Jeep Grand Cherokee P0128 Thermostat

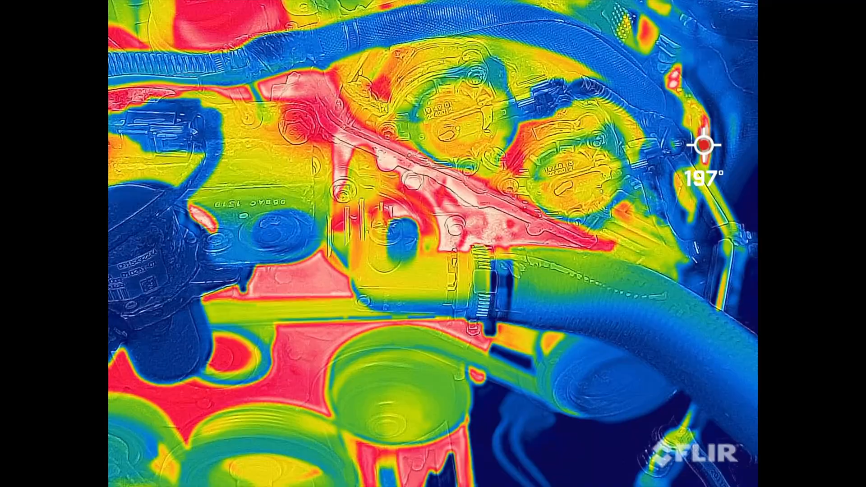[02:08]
we do see that the engine is already hot
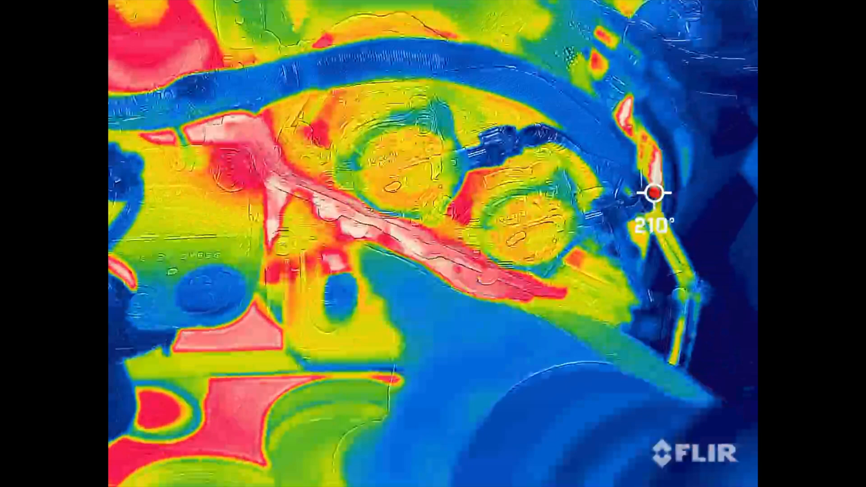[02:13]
but the thermostat itself is still cold
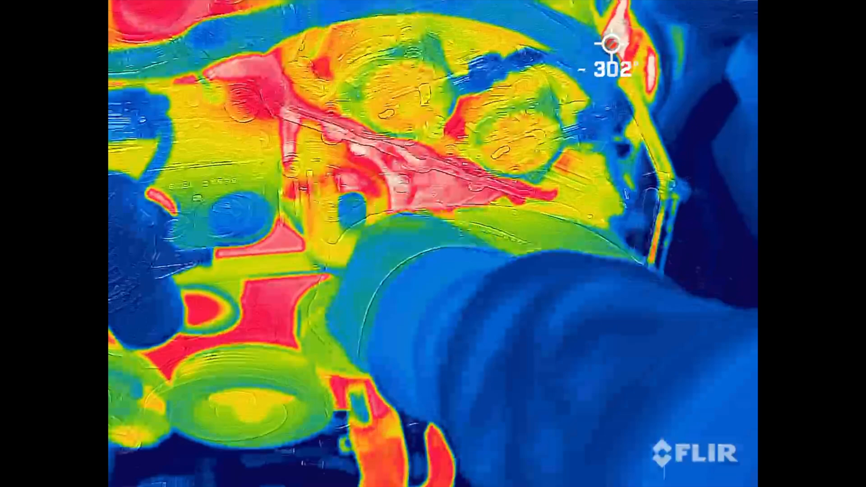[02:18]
so here's cold water and then there's hot water so we need it to open
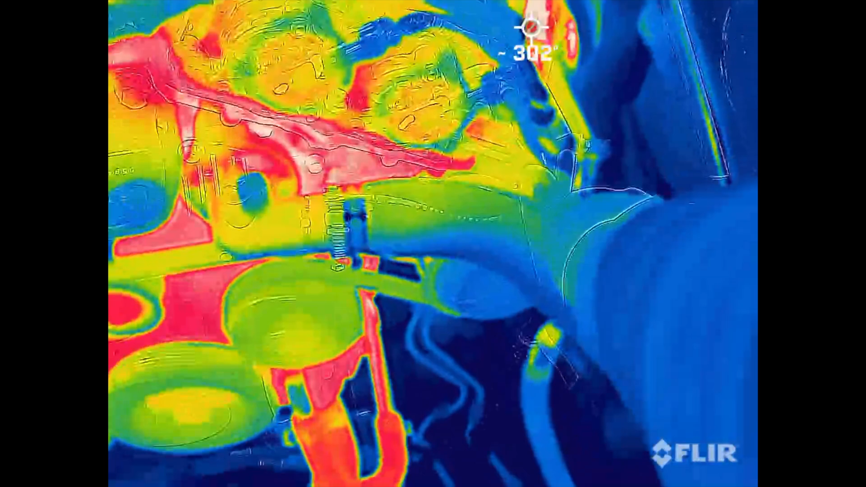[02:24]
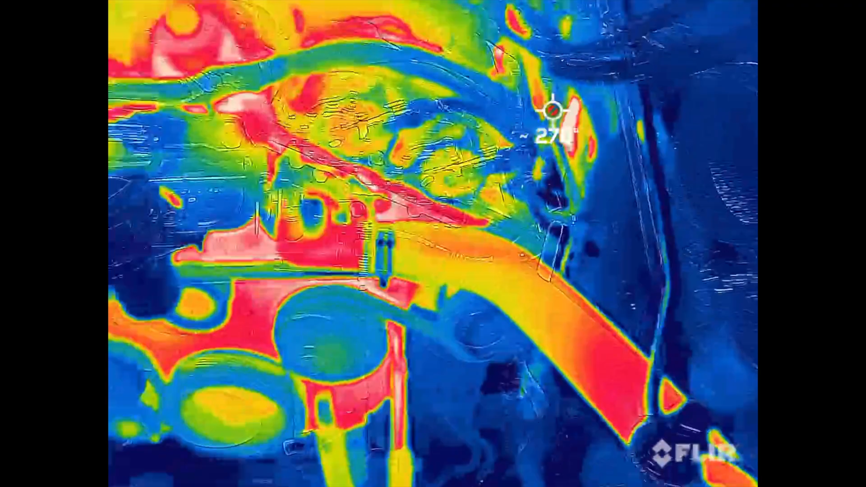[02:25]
it's recording now we have a different picture
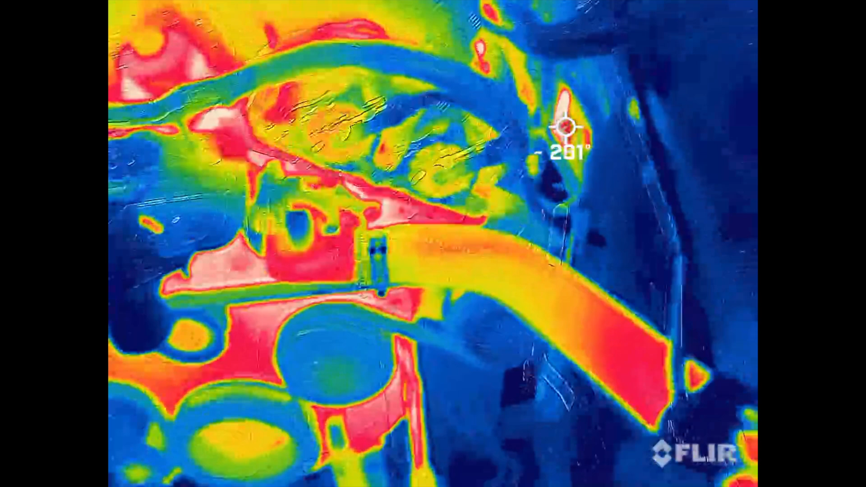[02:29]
so now we can see here in the thermostat where's my finger there's the thermostat
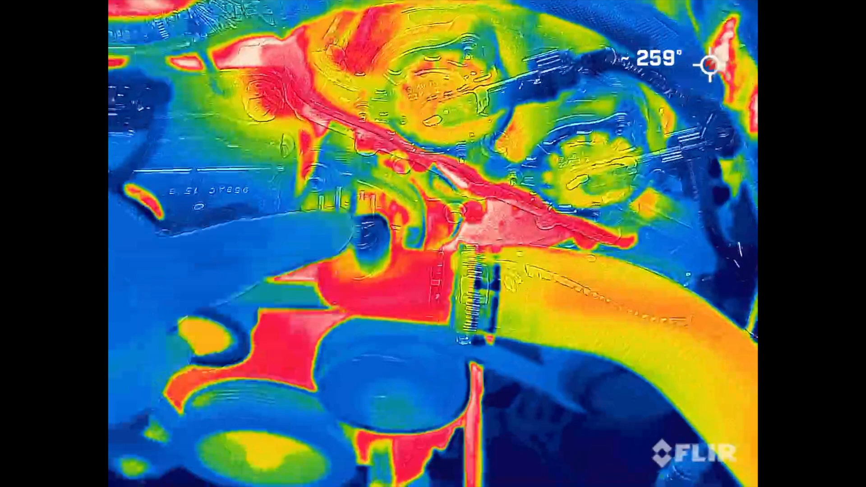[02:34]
so just the thing here where there's no water flow we know it's cold
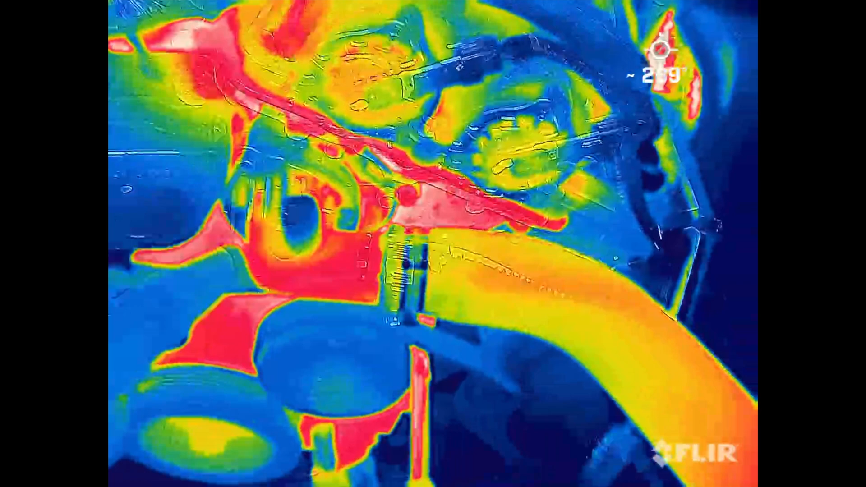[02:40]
but where it goes out the thermostat into here there it's getting warm see
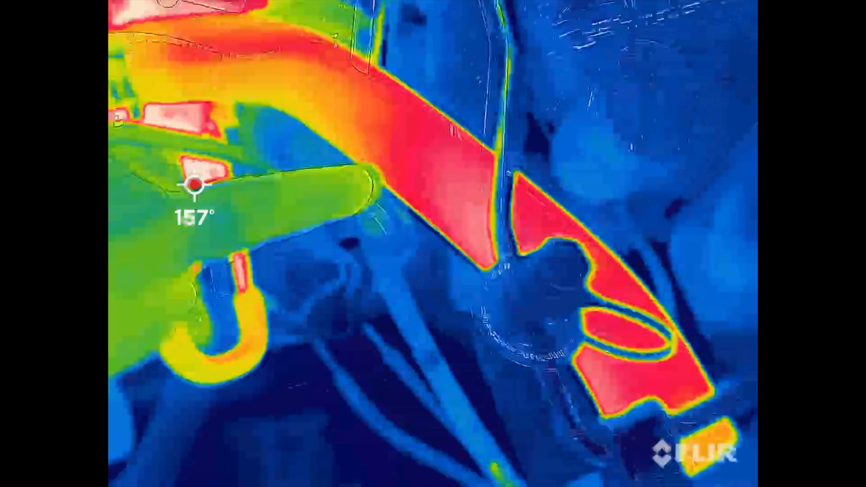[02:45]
hot in the radiator down there our house is cold